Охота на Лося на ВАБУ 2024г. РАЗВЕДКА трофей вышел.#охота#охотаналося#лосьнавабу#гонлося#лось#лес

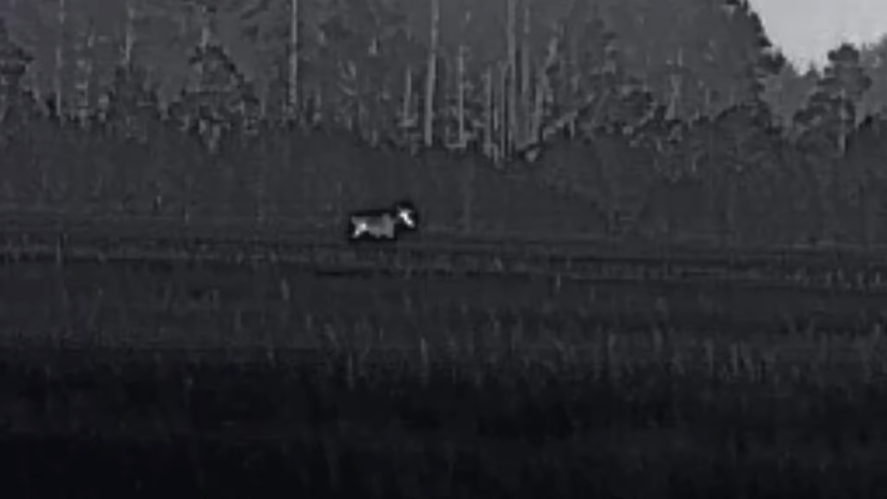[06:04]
Хороший, достойный бык. Да, красавец, друзья. Первый мой бык этого сезона 2024. Красавчик. Уже здоровый. Лопаты. Просто бляхоматерый бык.
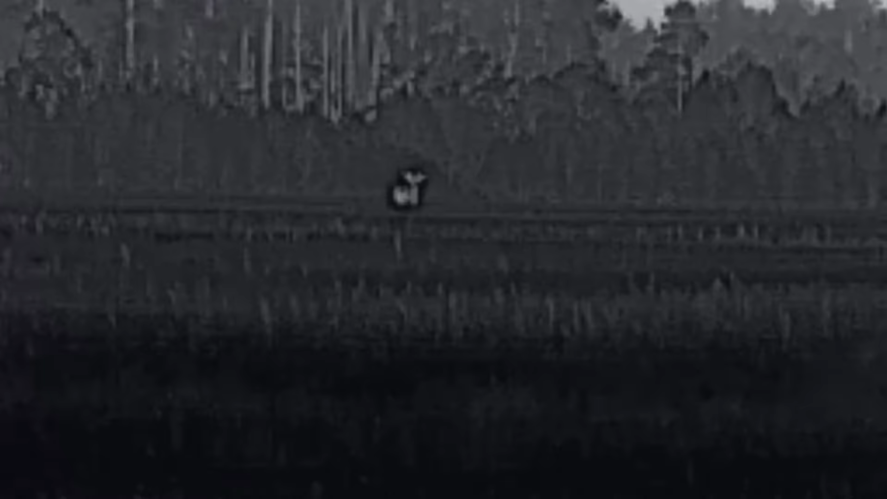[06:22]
Красавец. Обалдеть. Пошел. Грациозный такой. Ух ты. Да, друзья, машина. Ладно, ребята, будем уезжать.